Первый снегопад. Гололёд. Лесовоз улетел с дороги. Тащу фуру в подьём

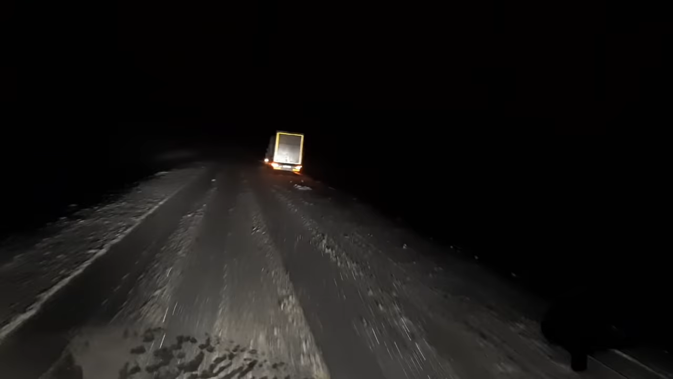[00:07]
Ну и почему, и много аварий как бы. А, да он ехать не может.
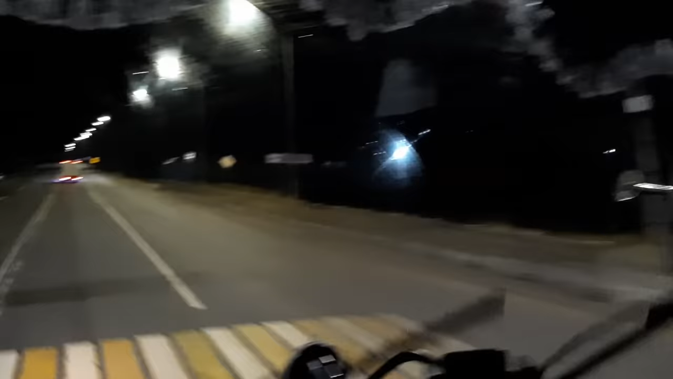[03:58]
Ладненько. Едем дальше. Сейчас доедем до Обьячево. Позвоним жене. Вот. Догнали какую-то газельку. За мной сейчас ехал коллега. Тоже лесовоз. Он там повернул в сторону Кайгородка. Блин, так близко ко мне ехал. Прям в упор. Встал, я не знаю. Бывало временами. Мне казалось, там метр три, наверное, между нами. Так опасно едет. Я даже боялся педаль тормоза тронуть.
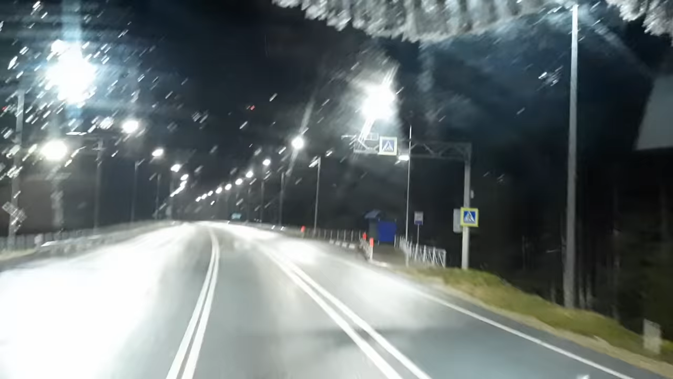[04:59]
Как херак. Сейчас опять потухнет, смотрите.
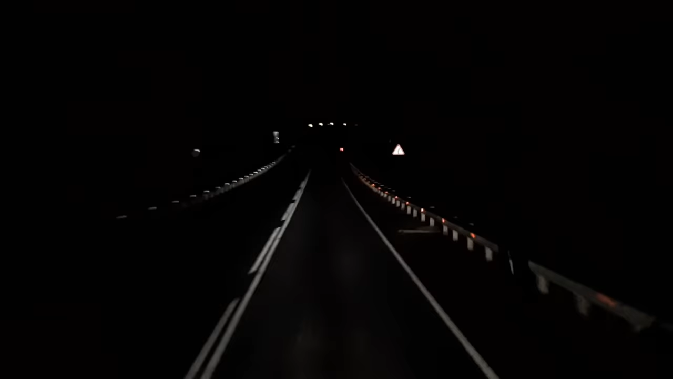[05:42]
Такие вот дела. Первый раз ехал, а там еще в ту сторону, когда идешь, там подъемчик. Значит, за бугорок переваливаешь. Они херак резко потухли. Я думаю, что произошло? Херак резко зажглись. Глаза напрягаются. Уж страшновато становится. Вот. Так что так, ладенько. Едем дальше. Ладенько, друзья, подъехали уже. Доехали до Обьячево. В общем, дождь так и не успокаивается. Все идет, идет.
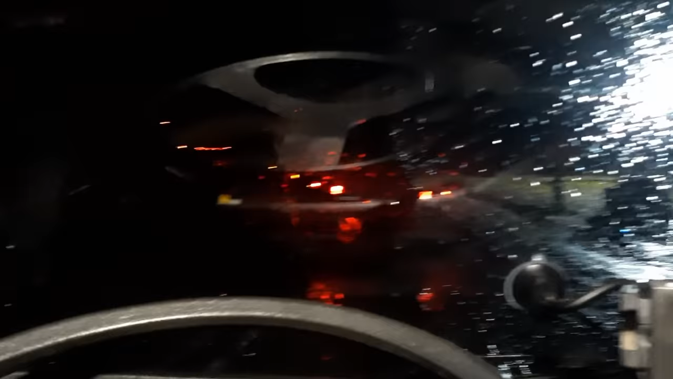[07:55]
Значит, там получается у нас стоит три машины передо мной.
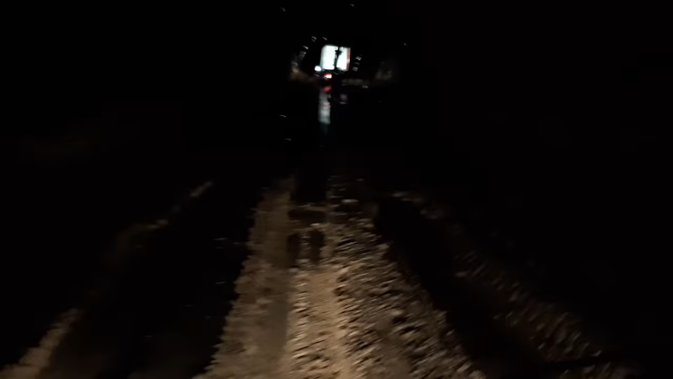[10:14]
Идем, короче, уже между бунтами. Не видно ничего, короче. Полная темнота на улице. Передо мной вот манипулятор. Короче, был четвертым, стал последним, ребят.
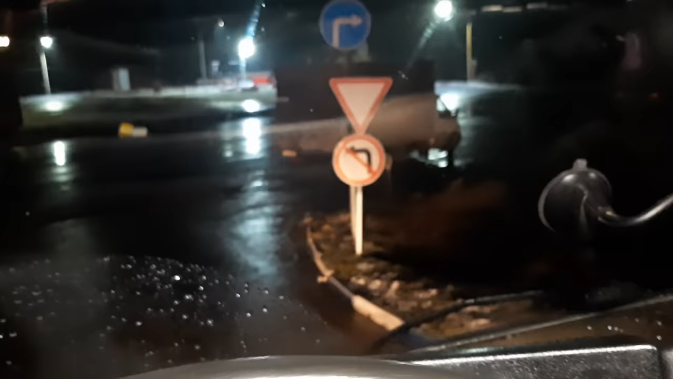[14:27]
Ну так, друзья. Короче, снега вот навалило уже нормально.
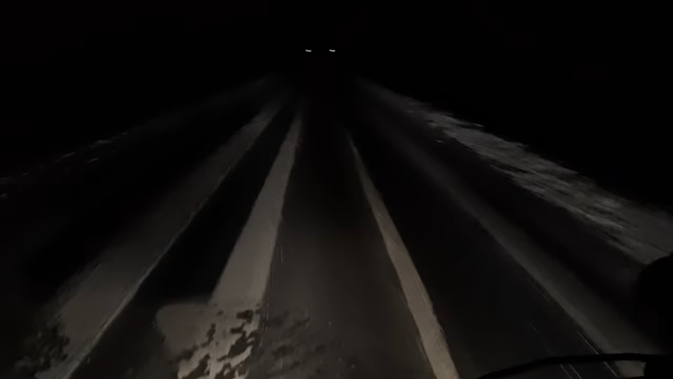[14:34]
Трасса, короче, покрылась льдом. На улице минусовая температура. Дворники мерзнут. Стекло мерзнет. Ну и, соответственно, трасса тоже покрылась льдом. Сейчас кировчанин передо мной ехал. На маленькой машине. 43-й регион. Но, судя по всему, он на летней резине. Он ехал 60. Пару раз его там таскануло так нормально на трассе. Маленький, вроде слабенький. Такой поворотик. Он в него заходит. И потащило, потащило, потащило. В итоге он сейчас там на расширении, на остановке остановился. То ли лойма, то ли что-то типа такое.
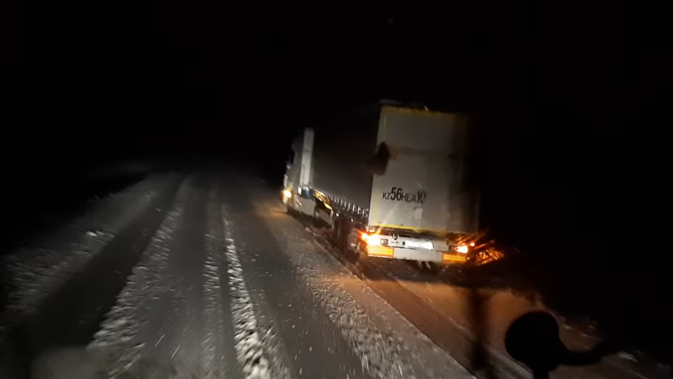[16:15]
А, да он ехать не может. Все, короче. Маленький-маленький подъемчик. Все, он уже не едет. Он уже гальмует. Вот. Такие вот дела. Очень тяжело, конечно, курам в такую погоду. Вот маленький-маленький подъем. Я так в него вообще тронусь легко. Без блокировок, без ничего и поеду. А вот они не могут. Одна ось и все. А у меня две оси ведущие. Так что так.
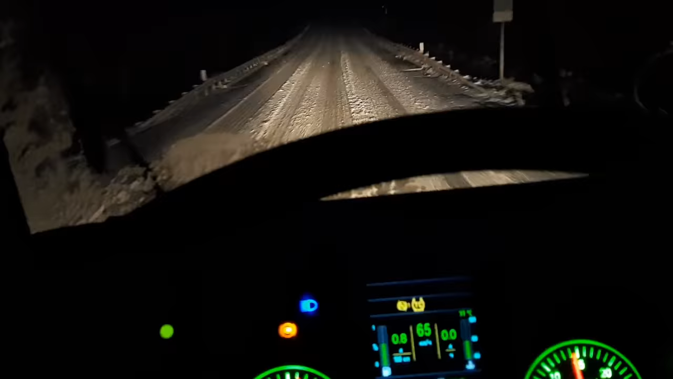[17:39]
Да, вот. Сзади за мной маленькая едет.
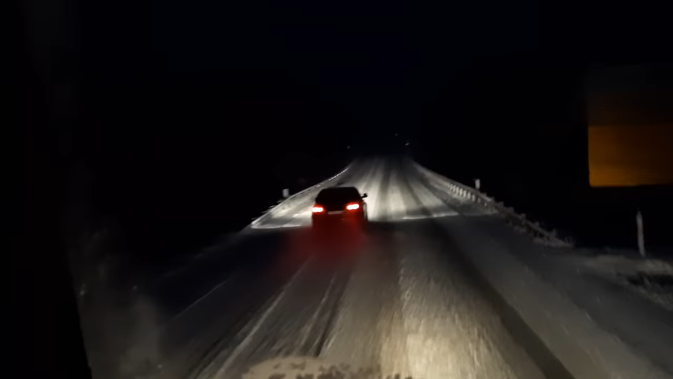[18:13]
А, у них Q5, судя по всему. Там стабилизация курсовой устойчивости. Антибукс, там АСАБС. Там что-то, короче, только нету. Поэтому он так уверенно. Так уверенно едет. Вот, ребят, мы опять доехали до Куратова. Короче, нормально у нас уже сугробы. Вот буквально за несколько часов, наверное, навалило просто сугробы.